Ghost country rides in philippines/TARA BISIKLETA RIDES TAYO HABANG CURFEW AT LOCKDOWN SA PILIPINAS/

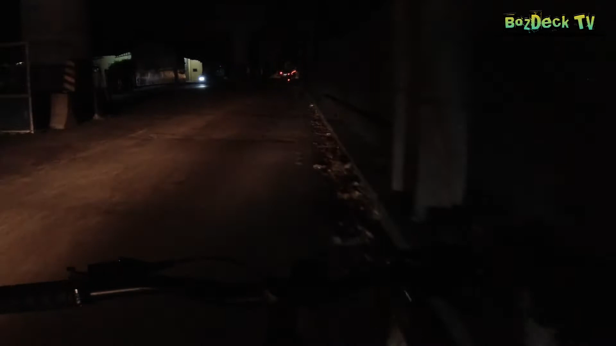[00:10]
Wala ako ng liwanag sa mga sa mga sasakyan ng motor. Kung wala siguro sila, ang dilim mo. Hindi ko makikita.
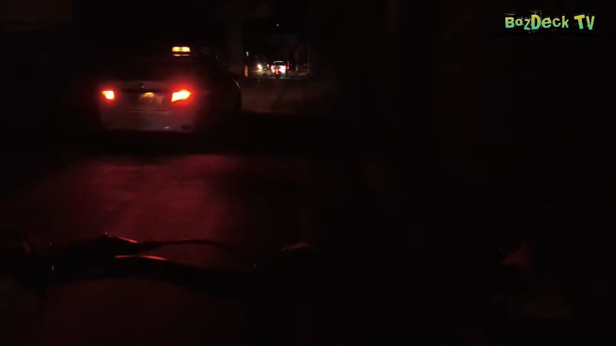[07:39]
Lagyan ko ng ilaw itong aking bisikleta.
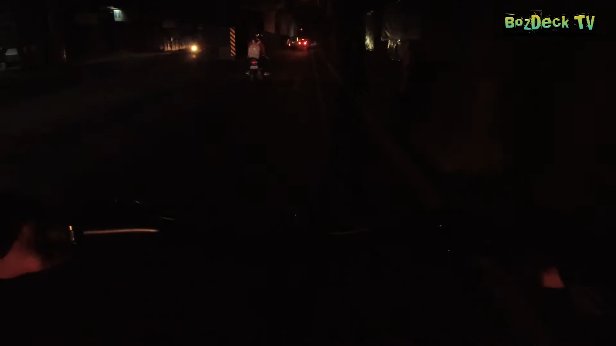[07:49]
Lugar po na to, kakalampas ko lang po ng Lamesa.
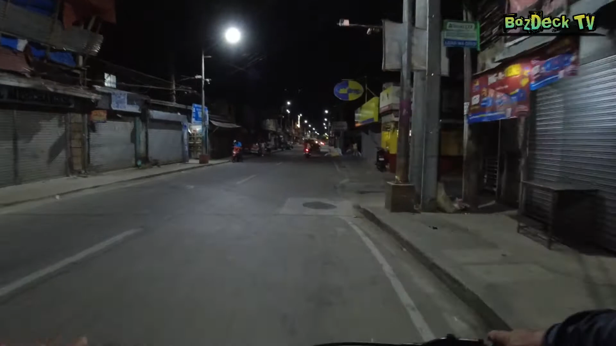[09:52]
Dito po tayo sa Tala. Barangay Tala. Palengke ng Tala. Ayan. sarado na, maaga sila nagsarado. Ang oras po ngayon ay 7:45 na po.
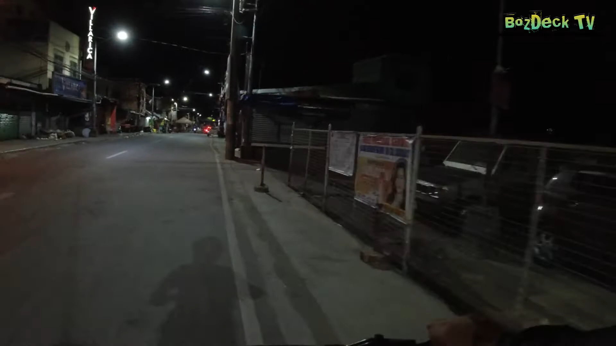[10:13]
Sarado na po rito mga kabayan. Ito natin ang kanilang pagiging masunurin at tahimik na dito ng maaga.
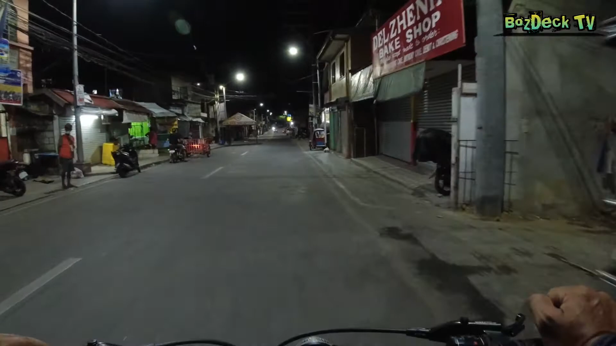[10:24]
Pero wala tayong nakikita checkpoint. Yung mga barangay wala tayong nakikita.
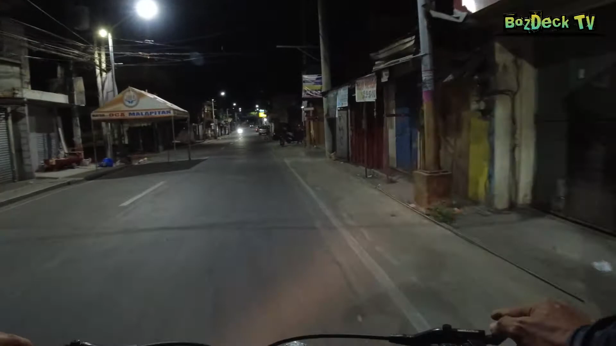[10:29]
Hindi natin alam, baka usually kasi ang target nila doon sa mga bahay-bahay. Papasok nila sa kaloob-looban, mga eskinita. O, diba, di nakakalabas pa sila, o. Makakabili pa sila ng, ano, lipsyon, itong manok. Hindi naman ganun kaigpit, ha. Bakit ganun? Nakakabili alas 6 sa curfew.
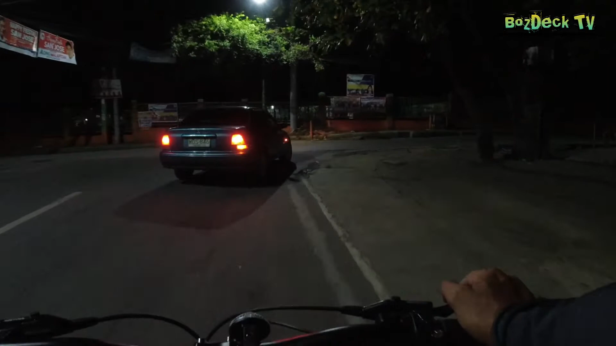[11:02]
Pero marami pa rin nakasadalaan, ha. Bakit ganun?
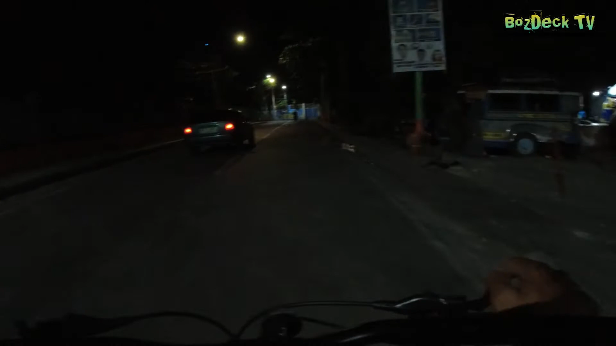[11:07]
Pero nakakapanibago lang dahil medyo tahimik na po. Tahimik na po rito sa ganitong oras. 7:45 pa lang. Tahimik na.
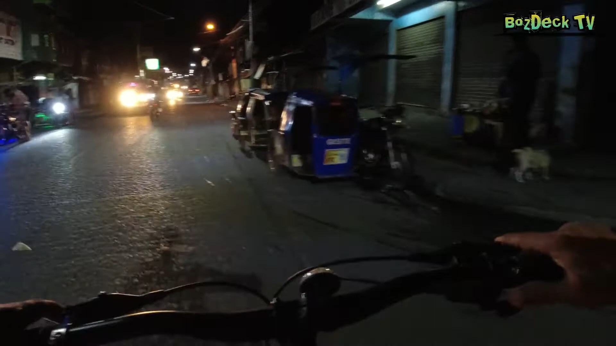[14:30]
Okay, salamat. Kahit pa ano, meron tayong nakakita ng checkpoint dito sa ating Barangay 176.
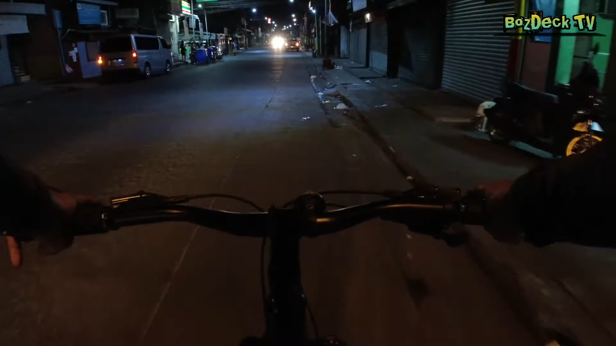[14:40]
Muna tayo dito sa may 7-11. Tayo'y magpalamig muna.
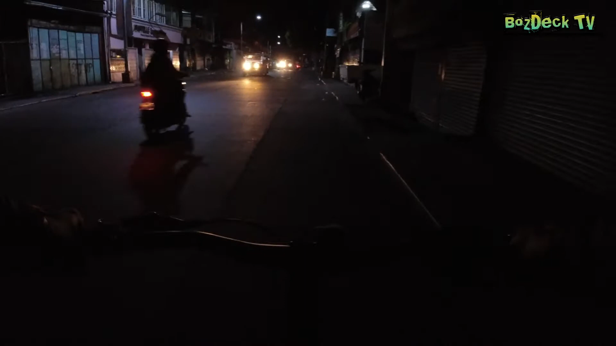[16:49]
Yan, mga for take out order. Tapos kasabay nun, yan, nakikita natin yung mga Food Panda, Grab Food. Yan, yung mga taga-deliver po ng mga pagkain, mga rider. Yan. Then yung mga pharmacy, nakikita rin natin nakabukas mga pharmacy. Pero mga palengke, maaga silang nagsasarado. Alas 6 pa lang po.
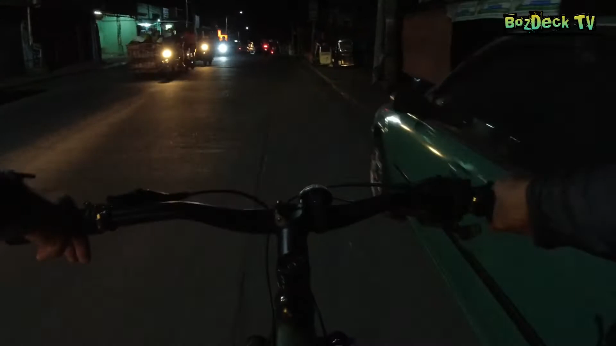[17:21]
Sarado na sila, liban doon sa may bandang Kalitex. 6:30 na, nakabukas pa. Yan. Yung nakikita po natin dito ng mga tricycle.
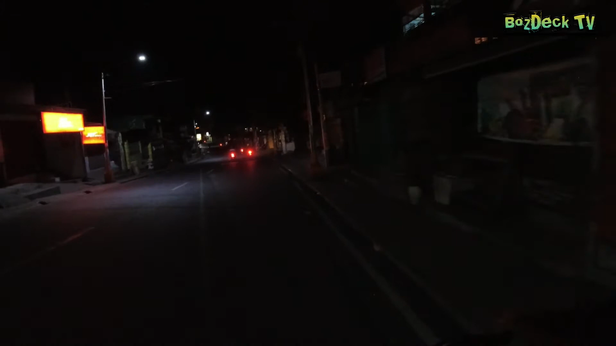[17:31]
Kaya pumapasada. Oo, oh, yun nga pala, yung mga tricycle, hindi ko rin po alam.
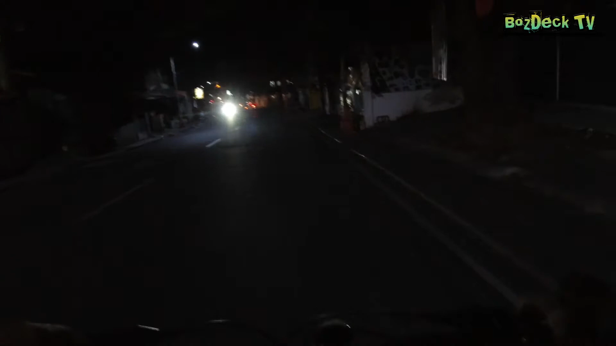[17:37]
Wala ata silang cardio. Kasi tuloy-tuloy pa rin po yung kada ng pasada, tricycle. Parang mga kolorong pa nga yung nakita natin kanina. Yun, kilala ko yung mga kolorong kasi kolorong po ako dati. Dahil yung mga masada po ako dyan, kolorong doon. Yan ang mga pharmacy na kabukas. Ay mga pagkain. Tapos ano siguro yan, deliver.
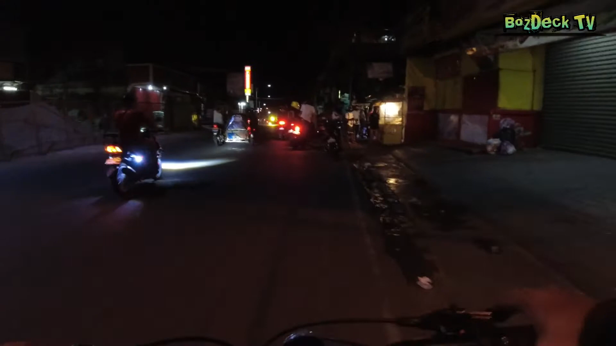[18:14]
Order sila by Grab Food. Kaya Food Panda. Yan, nakabukas pa rin yung tindahan ng fried
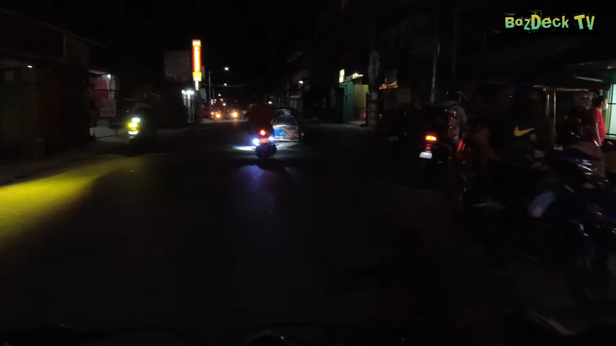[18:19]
chicken. Lalambo, pinakita pa tayong lalambo. Lalambo yun, sigurado ako lalambo. Yan yung tinatawag yun ng lalambo. Oras po ngayon ay
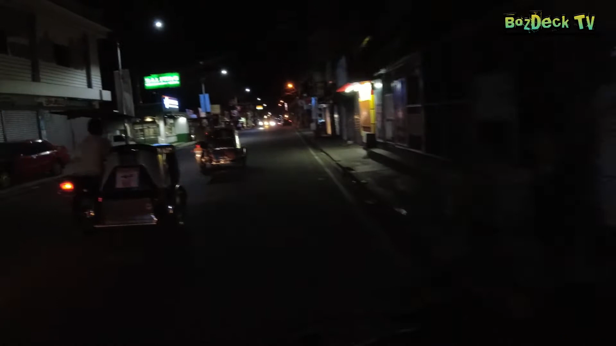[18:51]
7:41, pero ayun, marami na masarado. Ayan lang, mga bukas pagkain. Ang checkpoint na inaasahan ko doon sa boundary ng Camarin tsaka Babong Silang, doon sa may tulay.
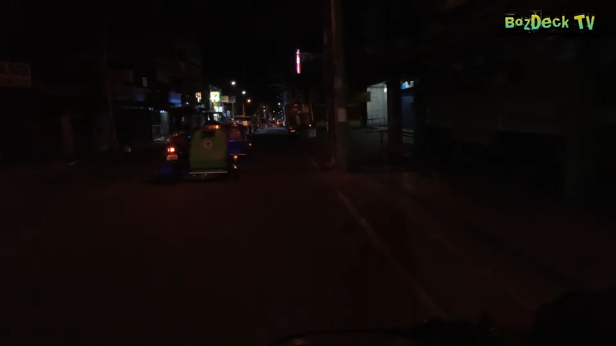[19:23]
Doon po ang checkpoint na inaasahan ko sa yung mga pulis ng barangay. Kasi ang checkpoint naman dito sa may Babong Silang tsaka Tala, andyan din sa may boundary din ng Tala at Babong Silang. Pero dito sa looban na to, pag nakapasok ka na sa looban, yan, wala na mga checkpoint yan.
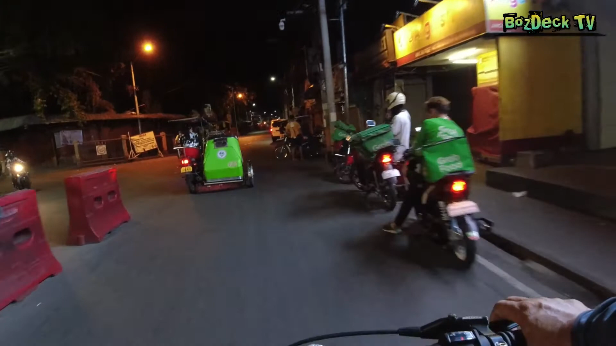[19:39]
Yan, andyan mga Grab Food. Dito po tayo sa phase 1 ngayon. Phase 1.
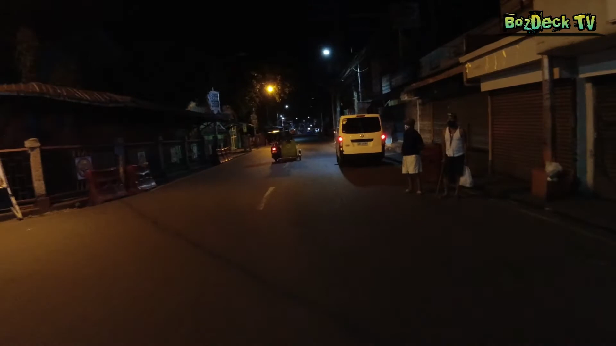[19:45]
Ito nyo yung mga delivery. Ayan, malinis dito. Ang agang nawala ng tao dito. Dati po mga gandong oras, 7:41 pa lang. 7:41 o 7:42. Gandong oras po dati, ang daming tao rito. Ayan, pero ngayon, tingnan nyo, malinis po rito yung ating Phase 1 Market. Nandito po tayo sa bagong silang Powerline Market Vendors Association.
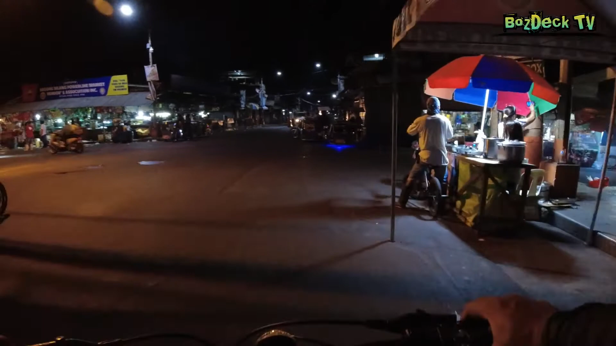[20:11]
Ayan. Pero yung mga tricycle ko,
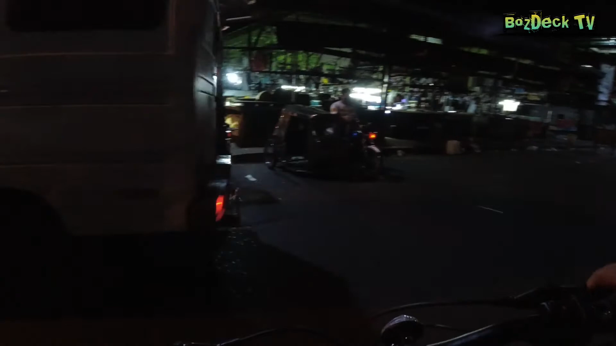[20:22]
ayan, yung mga tricycle, tuloy-tuloy pong presyo ng mga tricycle dito, mga kababayan.
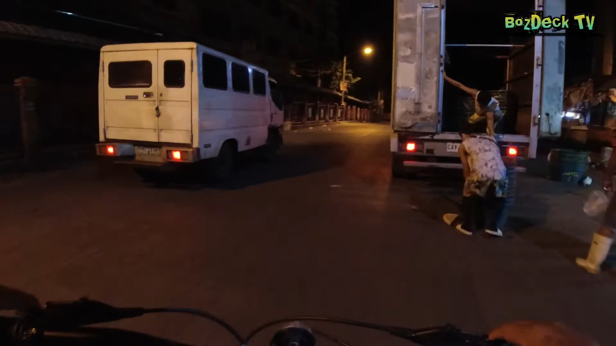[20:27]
Ayan, ito po yung ating lockdown. Tatlong araw na lockdown. Nasa 3 days na po tayo ng 1 week sa ating NCR Plus Bubble Lockdown.
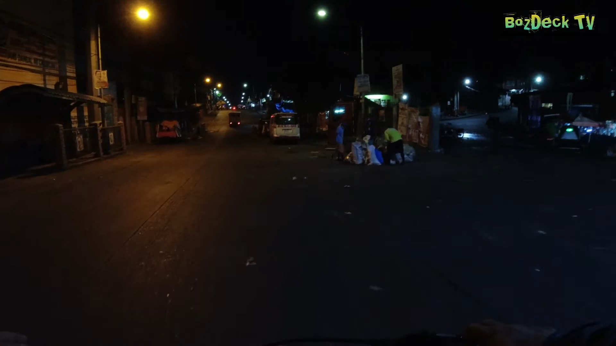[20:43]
Punta tayo sa Barangay Hall. Tignan natin kung ano pong meron dun.
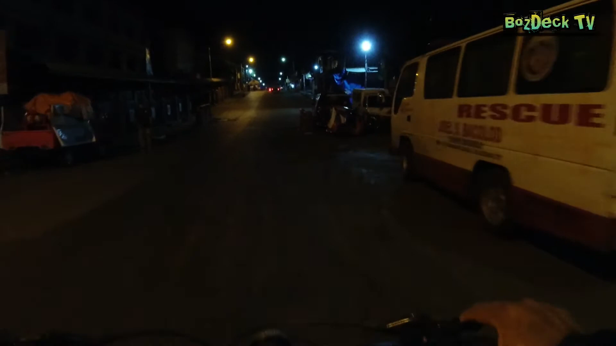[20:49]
Wala checkpoint dito. Ayun, diba? Nandito po tayo sa Phase 1 simbahan.
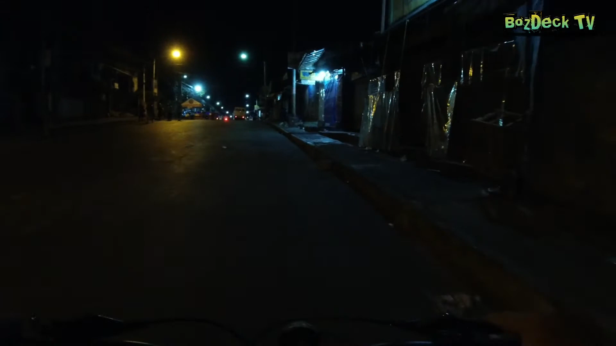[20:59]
Pero makikita nyo, wala nang checkpoint. Walang checkpoint dito. May mga ano lang nakaupo.